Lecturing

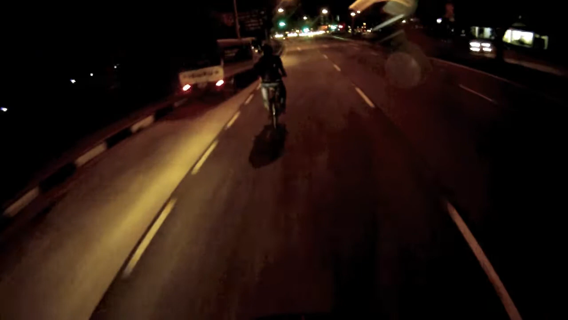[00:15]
You need light, you need light otherwise people don't see you,
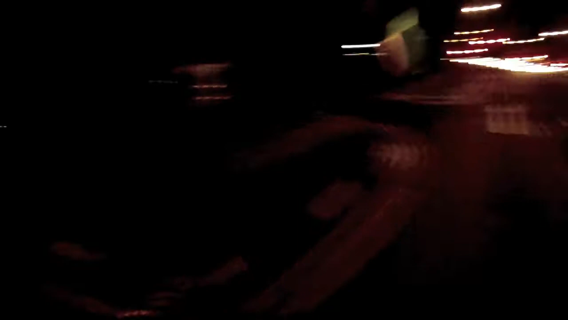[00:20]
the bus almost came in and hit you